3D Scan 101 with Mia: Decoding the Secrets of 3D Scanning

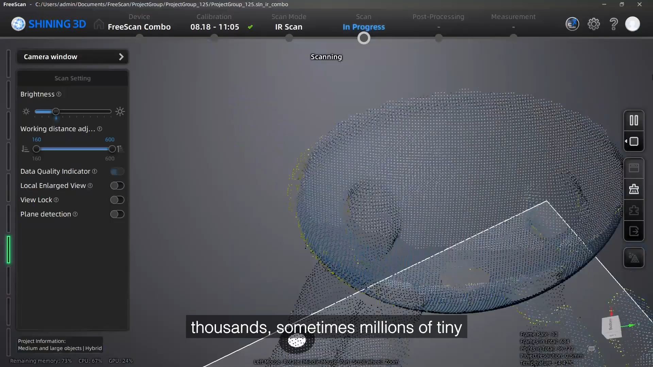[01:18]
As the scanner moves around, it collects thousands, sometimes millions of tiny points floating in the space. These points together make what we call a point cloud.